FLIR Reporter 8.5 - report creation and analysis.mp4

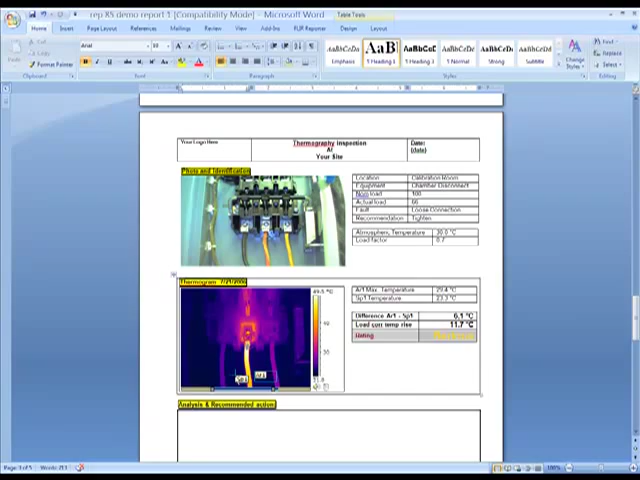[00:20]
Live within the Microsoft Word environment, we're able to place our temperature measurement analysis tools,
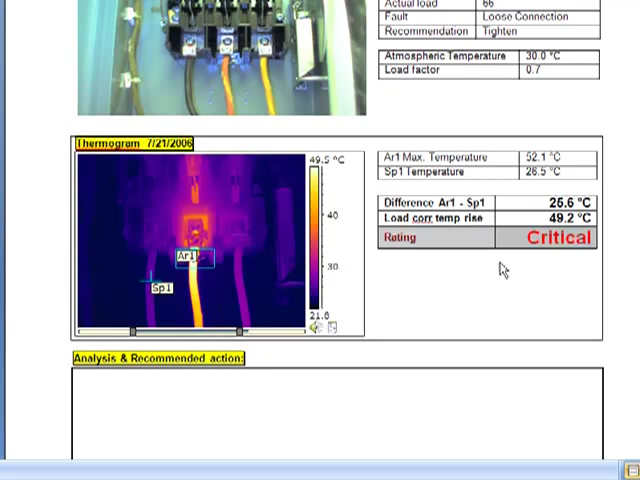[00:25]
On screen: max 52.1°C, scale top 49.5°C
correct for load, and apply an automatic criticality rating.
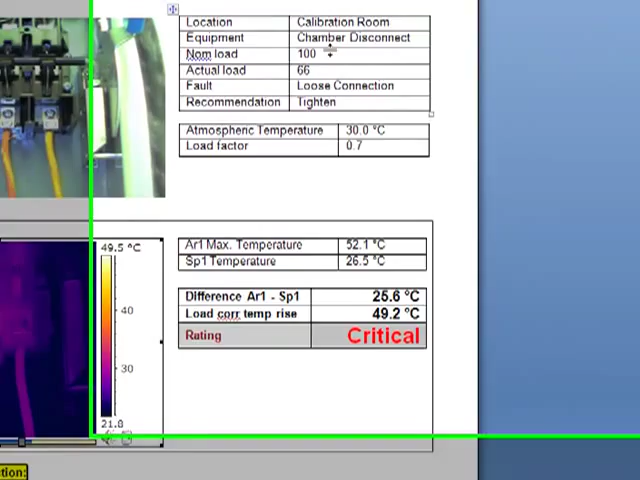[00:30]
On screen: spot 26.5°C, max 52.1°C, scale top 49.5°C
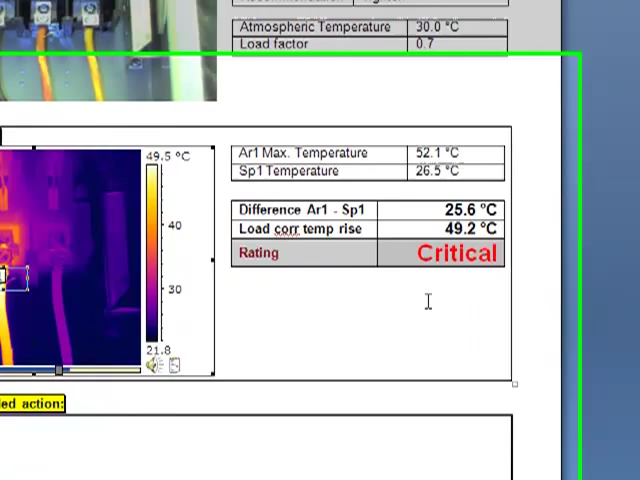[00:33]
On screen: scale top 49.5°C
Nothing else on the market can match this capability. Of course, we have full control of the radiometric image. FLIR's toolbars allow us to adjust the level and span of the image, and of course,
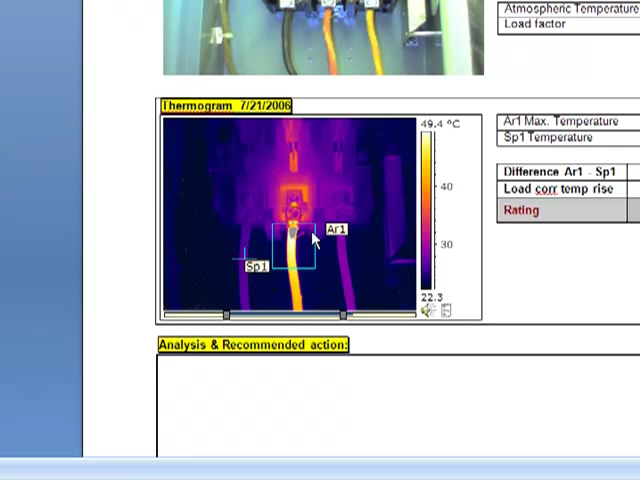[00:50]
On screen: scale top 49.4°C
change our tools so that we can analyze temperature anywhere on the thermal image.